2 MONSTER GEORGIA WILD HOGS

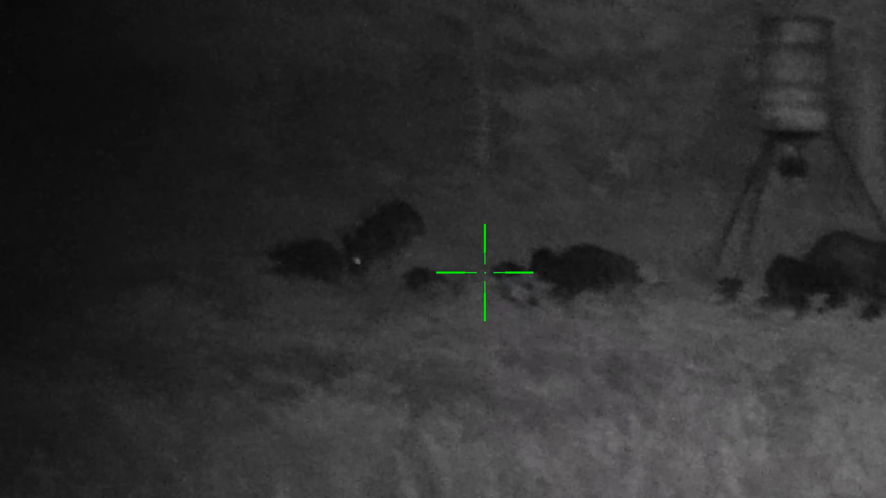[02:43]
Yeah. Hold on. Let me let him turn sideways again. He's looking dead at us.
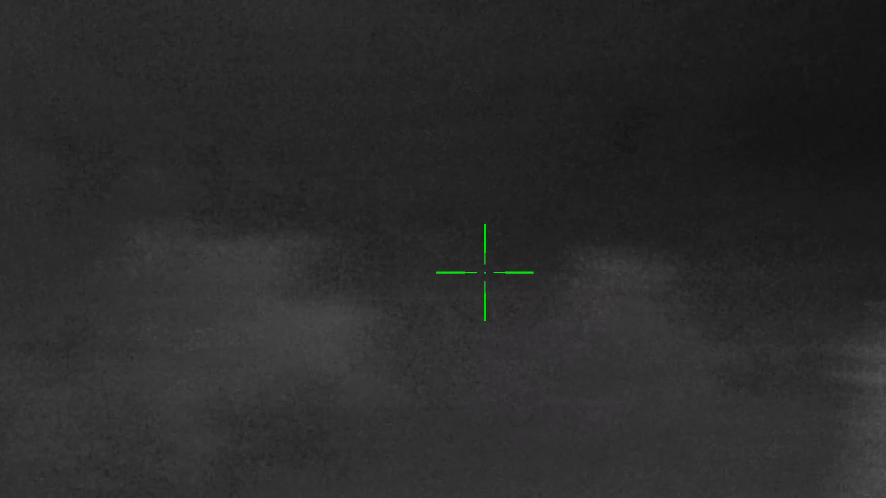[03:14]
I can't see him. Hold on. We hit one. I know I hit that first one. I watched him. I watched him fold up. Did you hit any? I don't know.
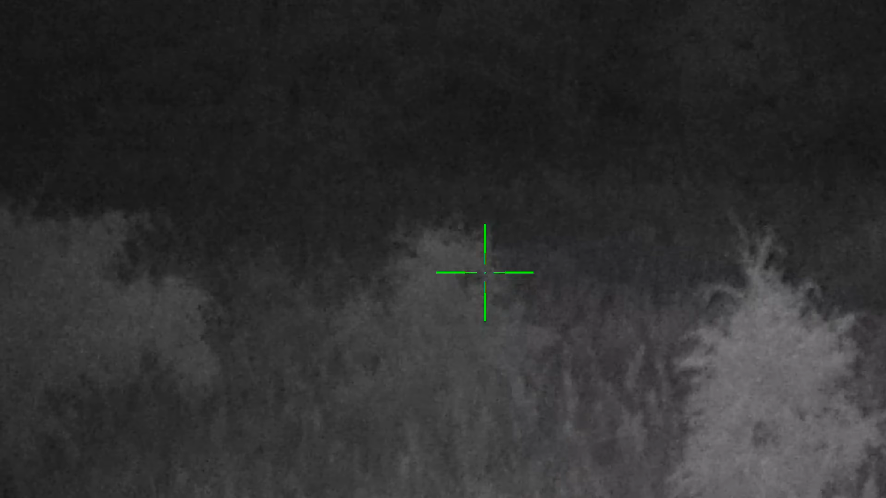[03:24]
There was so much smoke. Hold There's on. A lot of smoke. You see another one, tell me.
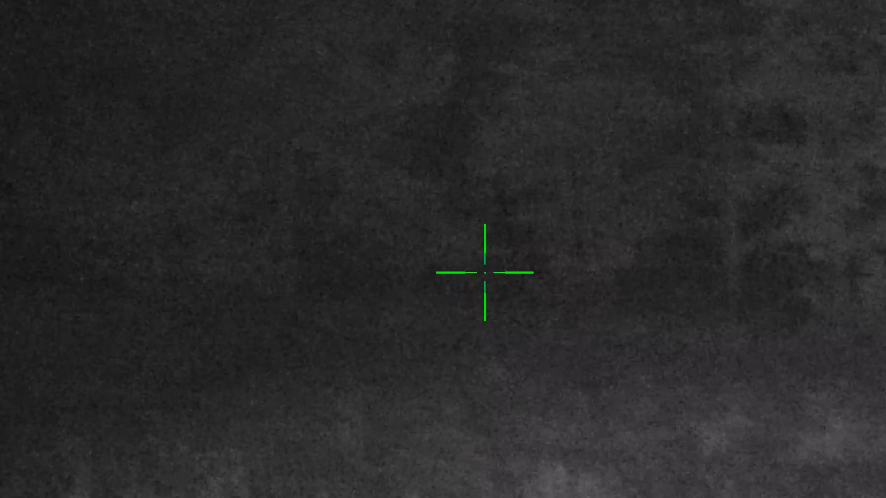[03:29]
Yeah. All right, where? Where? I can't see him no more. He ran in the woods. I know for a fact I busted that first. Yeah, you got one dead right there and one dead in the back there.
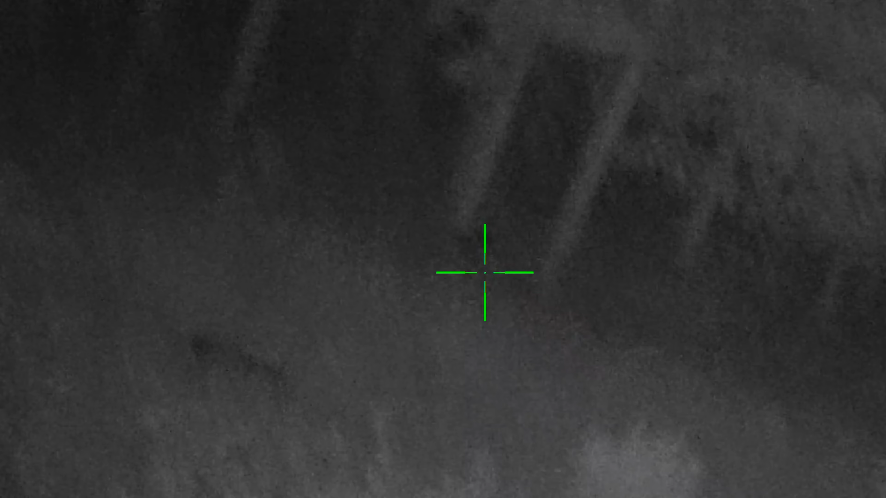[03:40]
You got one? Yeah, I think so. I didn't shoot but once. I couldn't.